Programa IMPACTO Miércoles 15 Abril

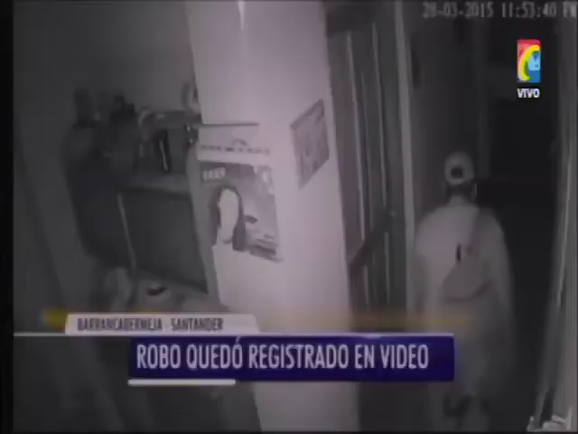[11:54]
En cámara de video quedó registrado un hurto a un apartamento ubicado en el sector céntrico de la ciudad.